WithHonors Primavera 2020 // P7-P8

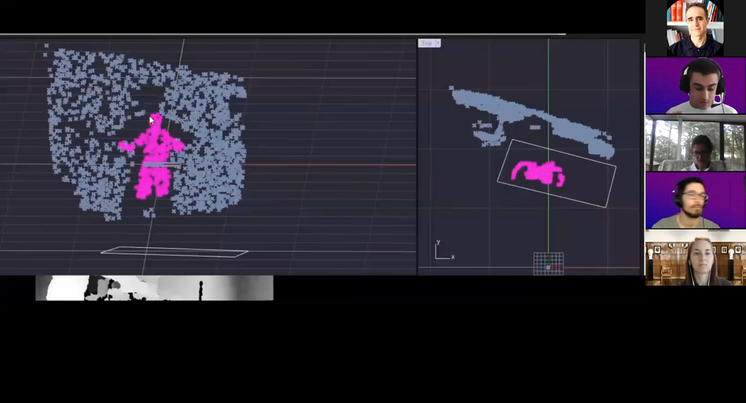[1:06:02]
la cámara infrarroja situada en la esquina del proyector es el elemento que permite separar al usuario de su entorno y lograr así una